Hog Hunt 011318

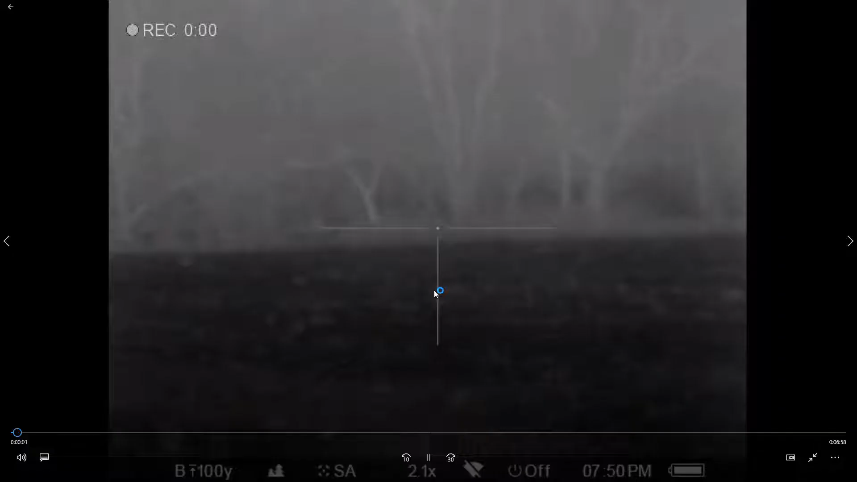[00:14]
anyhow we're gonna start off here with this is actually a few days ago my son Lee Crum knows hunting and we're out trying to kill a coyote see we've got one
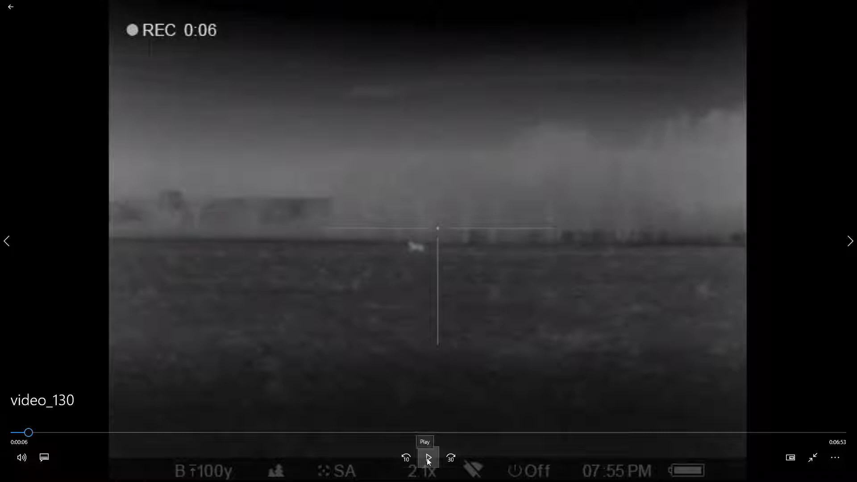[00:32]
coming in and this old coyote he
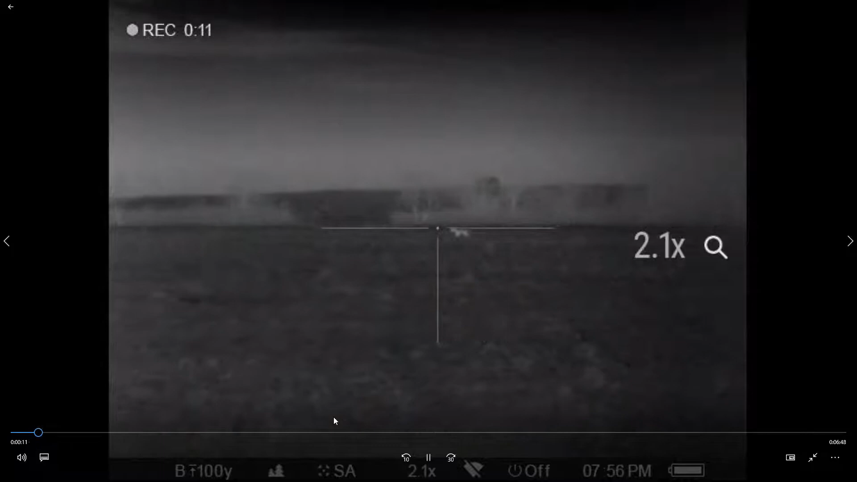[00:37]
really should have went ahead and killed it but as he was looking at that one
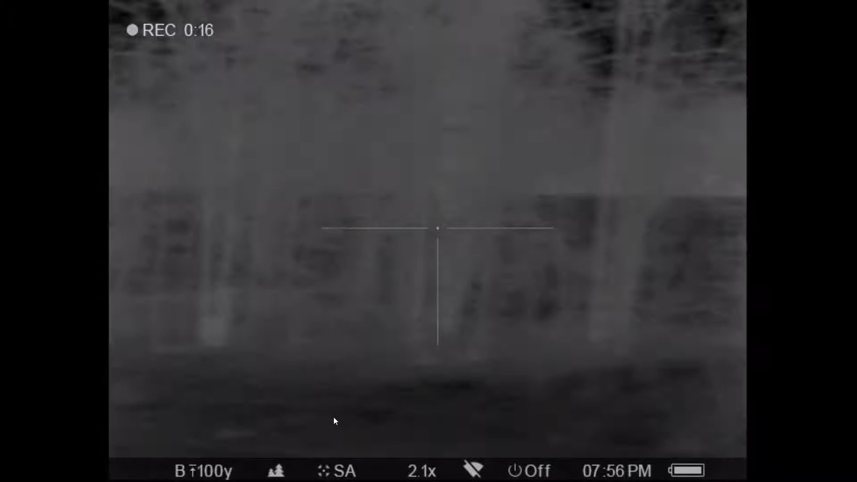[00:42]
seemed like this one snuck in behind us
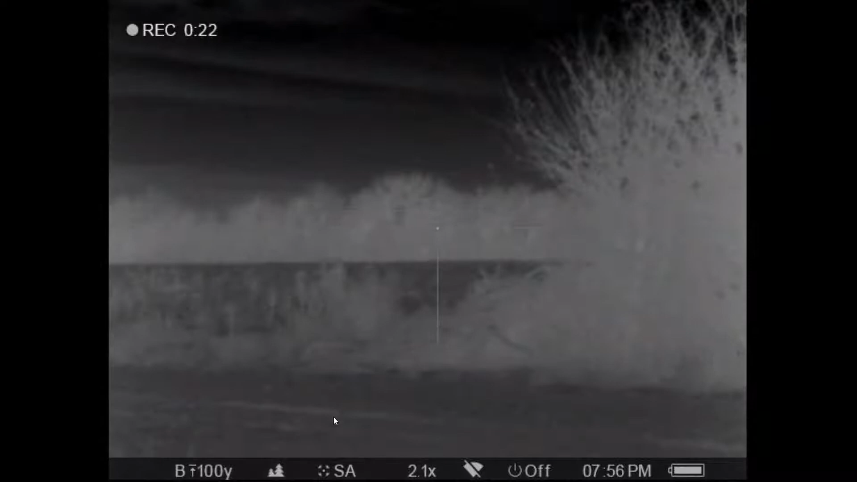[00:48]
somewhere here I'm telling him to look behind you
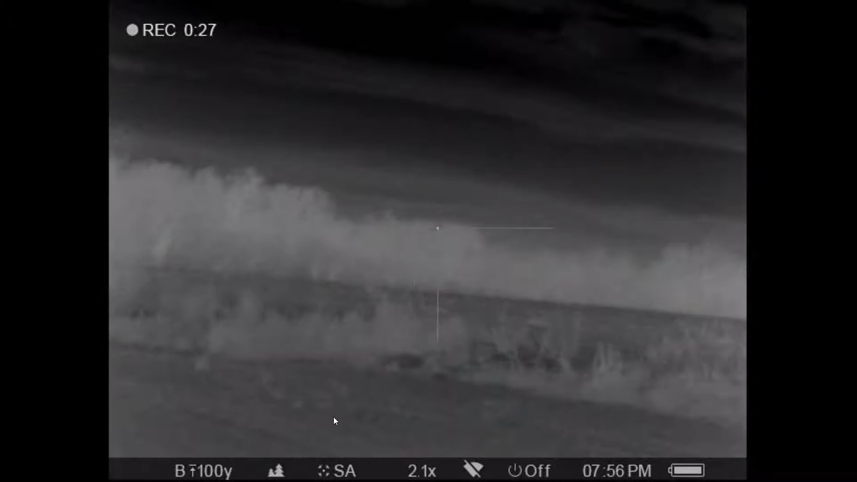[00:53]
there's one right there and you're gonna see what happens when you
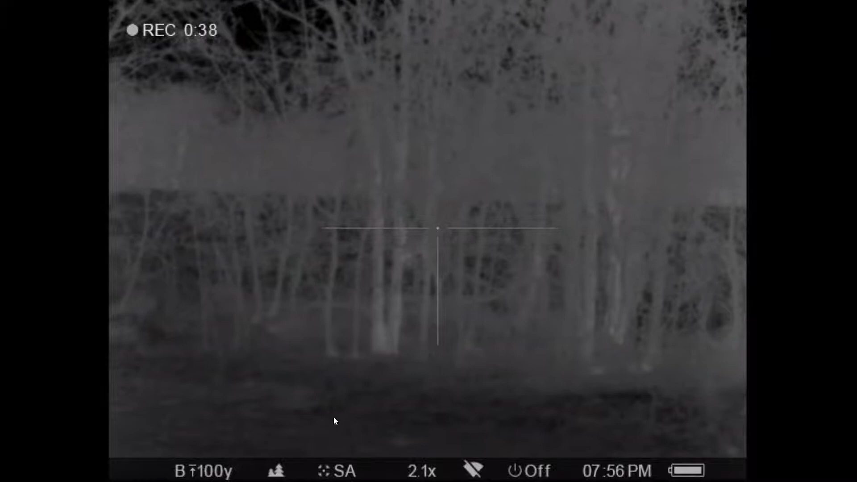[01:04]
shoot at a coyote and you nick a branch you can see he's dead on this coyote every time it's stopping behind that behind something he's trying to get it killed
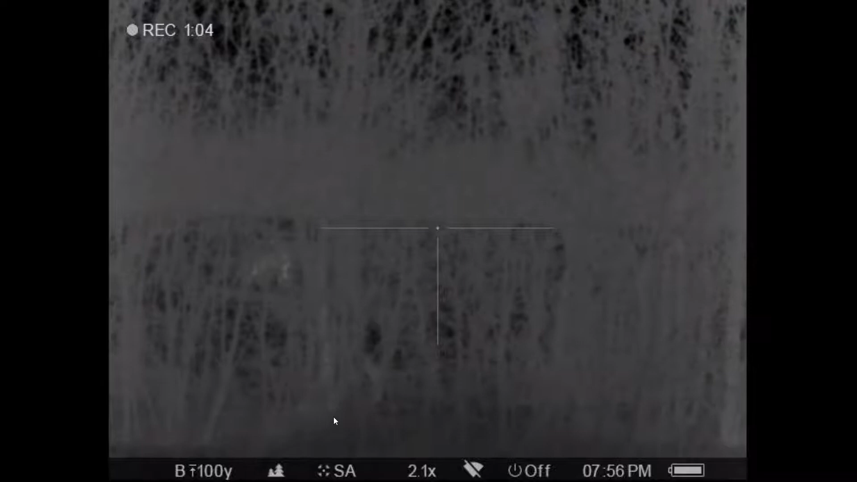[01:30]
that coyote just not cooperating so he finds
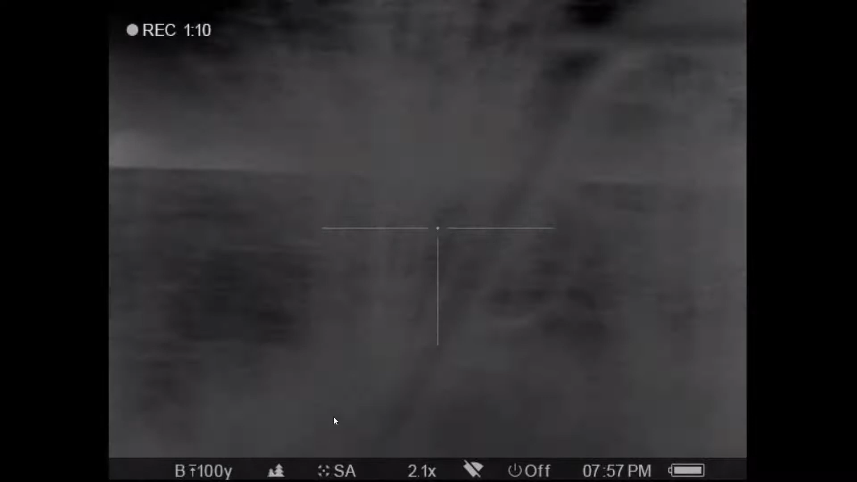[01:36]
a nice what looks to be clean spot barks
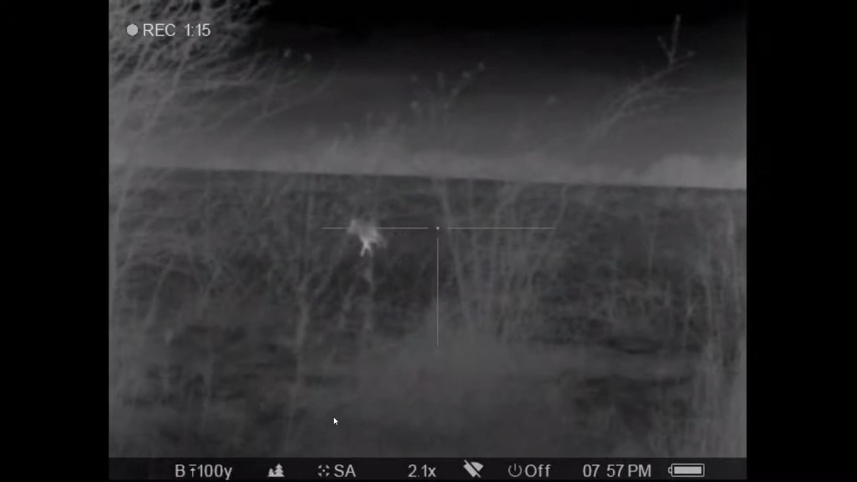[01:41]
and a coyote runs off
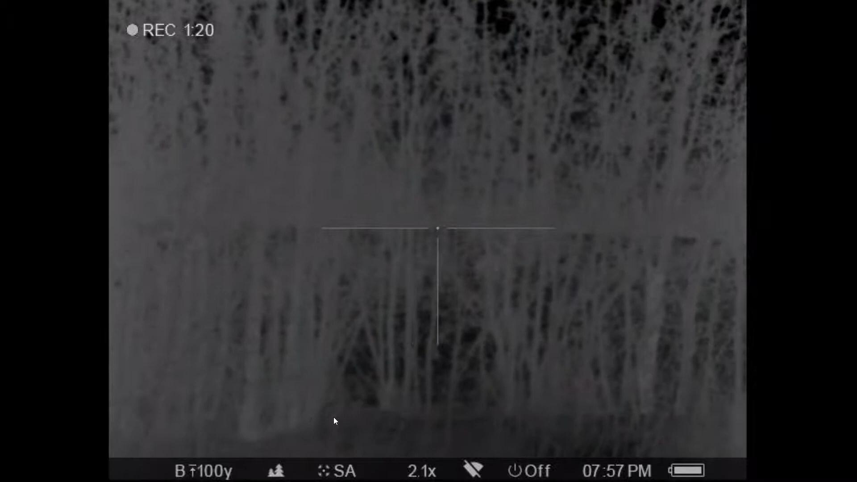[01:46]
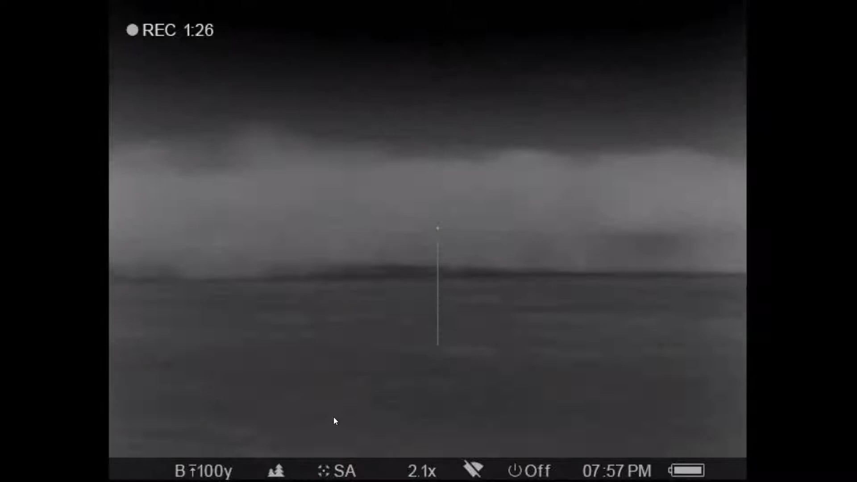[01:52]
so we're still looking for a coyote here can't do anything with that one
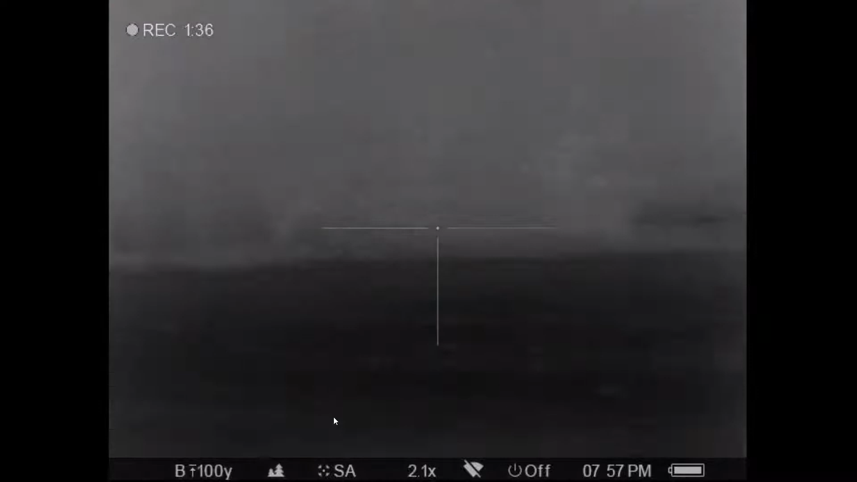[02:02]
we're gonna run the video up here
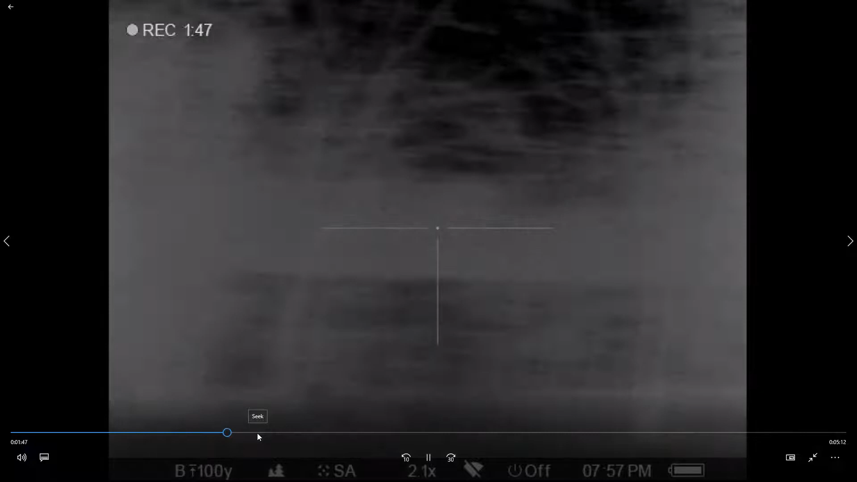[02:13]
no coyote eventually run up run off he never
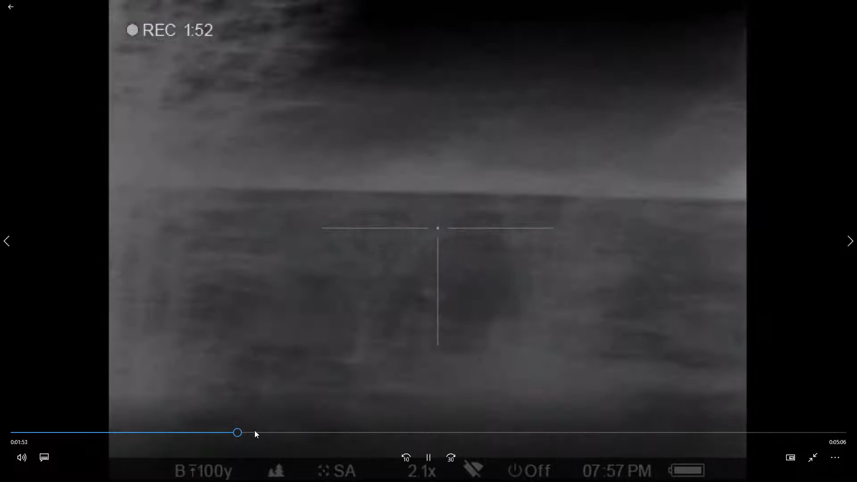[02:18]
did get a shot at him